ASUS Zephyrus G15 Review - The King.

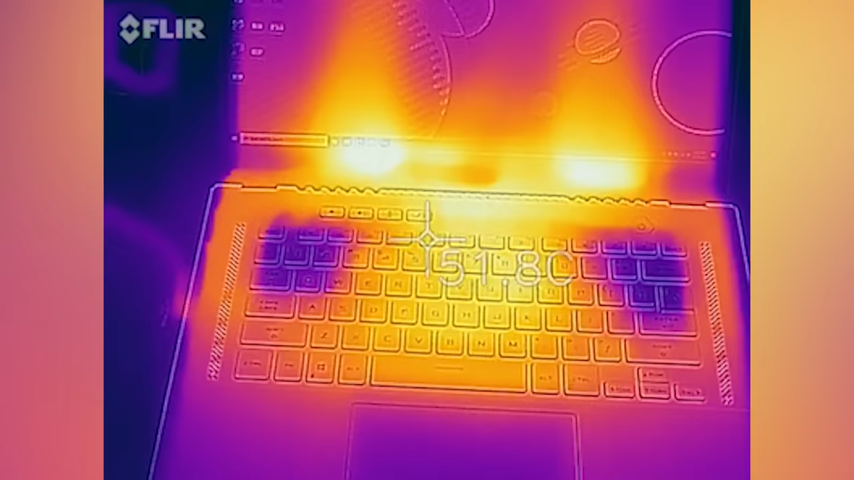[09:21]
Like, if you run a thermal cam, you can see it. Now, I don't know if it's bad for the screen. Like, I feel like they've designed this thing with that exhaust in mind, so they've probably taken it into account. But it's still a little bit concerning.